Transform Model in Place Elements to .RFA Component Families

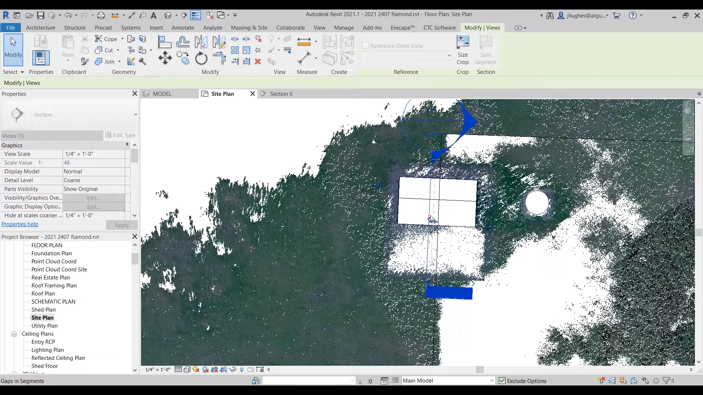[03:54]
about a three or four inch deep section of points
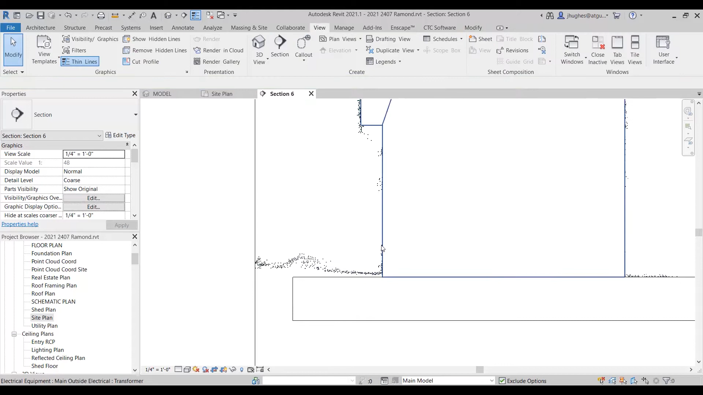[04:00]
and if we select our extrusion we can see that it actually is not plumb
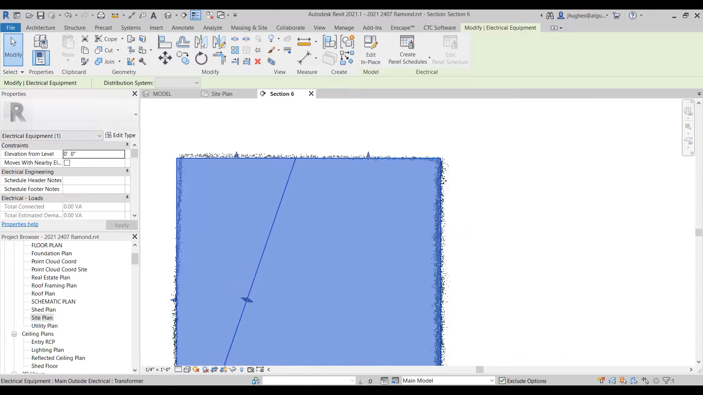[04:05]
you know so we've we've kind of got this corner correct but it tapers inside let me take a quick measurement here that is
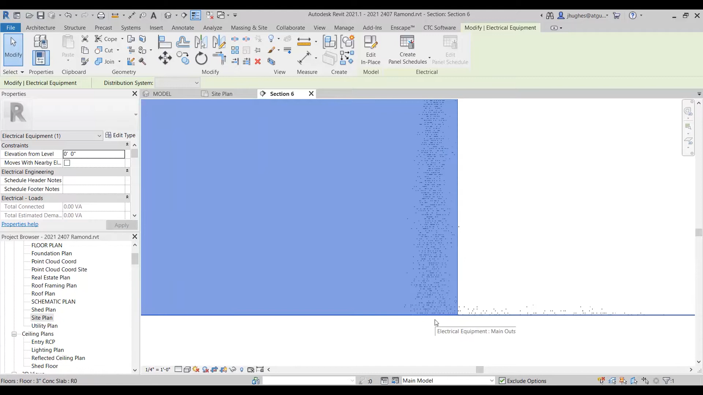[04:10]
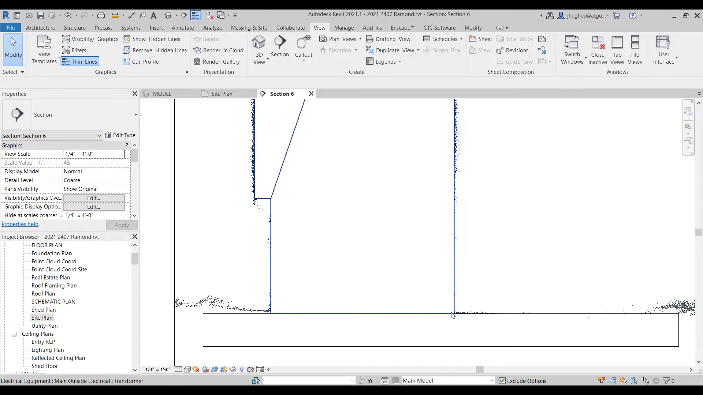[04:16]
oh let's say just over half an inch about five eighths of an inch can't uh towards the inside I'm going to let that